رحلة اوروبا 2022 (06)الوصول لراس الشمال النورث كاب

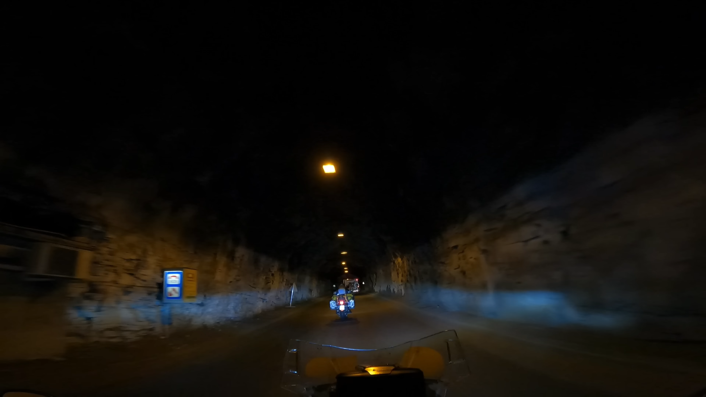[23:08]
النفق هذا الطوله تقريبا ثلاثة كيلو الفين وتسعمية وتمانين متر ثلاثة كيلو الا شوية
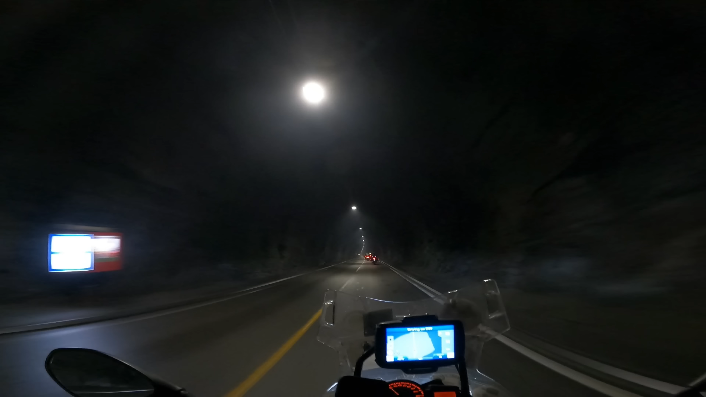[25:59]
سعيدة يا حلوة سعيد يلي بلادك بعيد دخلنا نفق ثاني بس هذا الاسفلد فيه كويس ما ادري كم طوله حقيقة ولكن يعني